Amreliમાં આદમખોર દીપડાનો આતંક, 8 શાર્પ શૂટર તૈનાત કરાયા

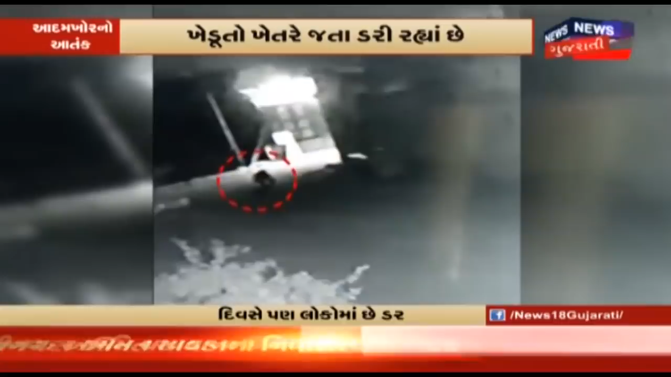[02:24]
हजु गईकालू जा दरश्य जुओ अमरली ना बगस्तरा नू लुंदिया गाम रात ना समय ना गाम ना सिजी दिवी दरश्यो सामे आबया आखुई गाम जारे उंतु हतु त्यारे खौफ ना आचेहराए प्रवेश करो गाम नी एक केक गली मा देफर्यो अन महिला पर सीदो जुमलो कर्यो